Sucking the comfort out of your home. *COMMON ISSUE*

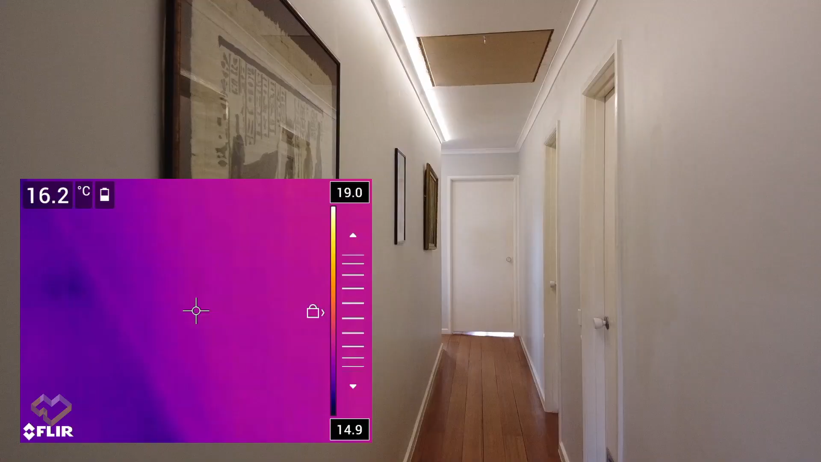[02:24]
On screen: spot 16.2°C
18 degrees so all that heat energy is going
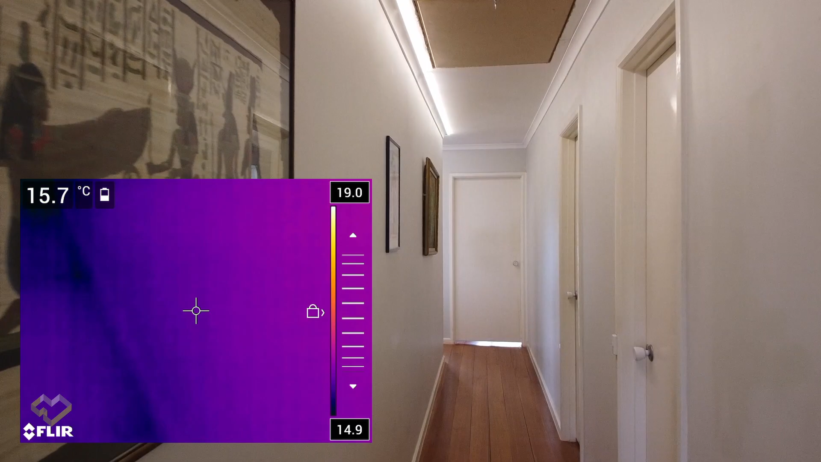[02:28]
On screen: spot 15.7°C
into the internal walls attempt to warm them up to the same temperature as the air temperature of the house call it 20